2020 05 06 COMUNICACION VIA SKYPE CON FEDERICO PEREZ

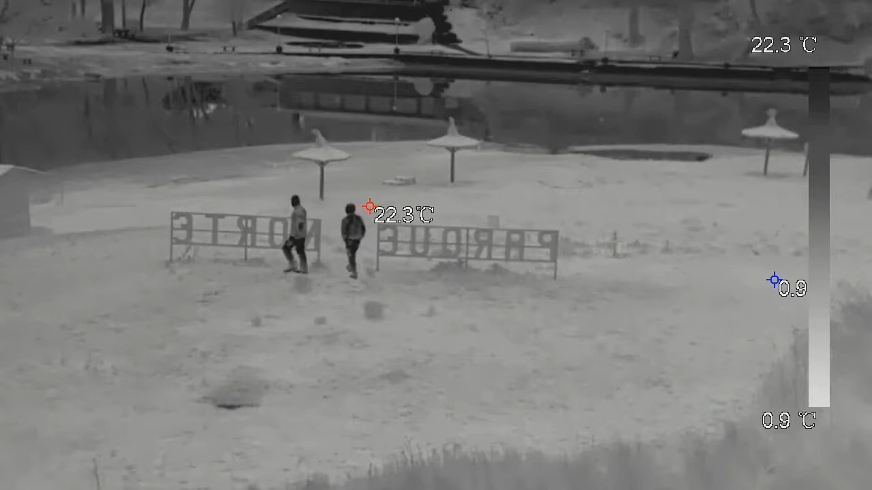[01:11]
On screen: scale top 22.3°C, scale bottom 0.9°C
O sea, son aplicaciones que funcionan por visualización de diferentes temperaturas y construye el sensor una imagen muy consistente,
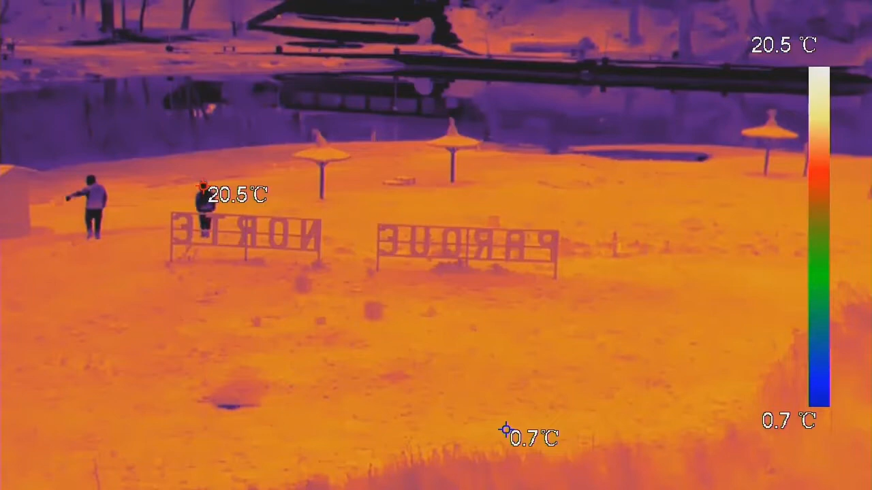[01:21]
On screen: max 20.5°C, min 0.7°C, scale top 20.5°C, scale bottom 0.7°C
a pesar de que no tiene la imagen, no vas a poder ver una cara, pero sí vas a poder ver perfectamente las diferentes siluetas, por ejemplo, en una imagen panorámica que esté tomando la cámara.
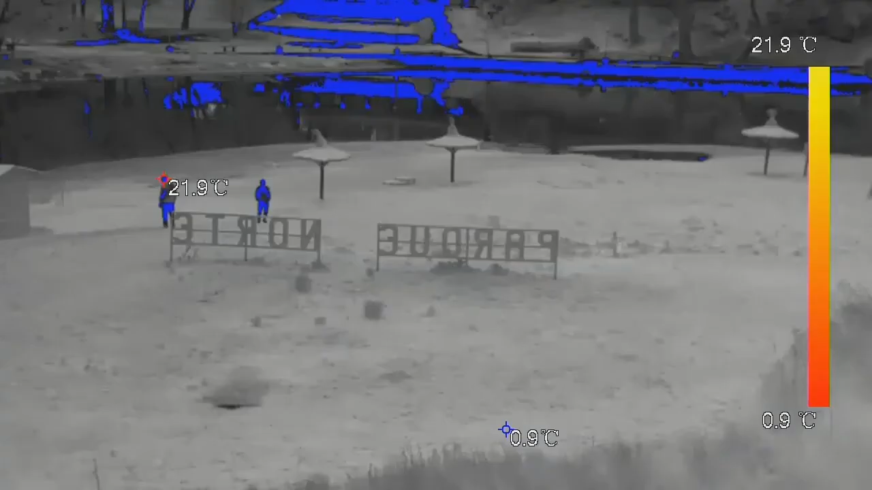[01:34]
On screen: max 21.9°C, min 0.9°C, scale top 21.9°C, scale bottom 0.9°C
O sea, hasta ahí, digamos, la cámara podría haber sido, podría ser de utilidad, por ejemplo,